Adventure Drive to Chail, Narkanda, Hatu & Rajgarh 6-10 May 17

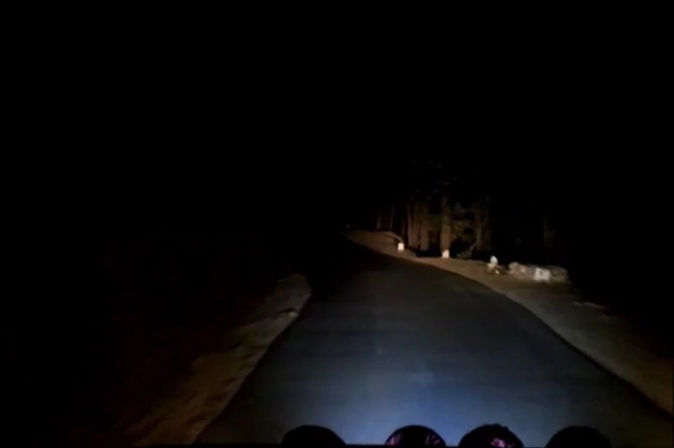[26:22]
ये टोटल जो यहाँ का घुप अंधेरा है सड़क के ऊपर कोई किसी तरह की लाइट नहीं है। ट्रैफिक बहुत कम है। क्या बहुत कम है? ट्रैफिक हाँ ट्रैफिक तो खैर बहुत ही कम है।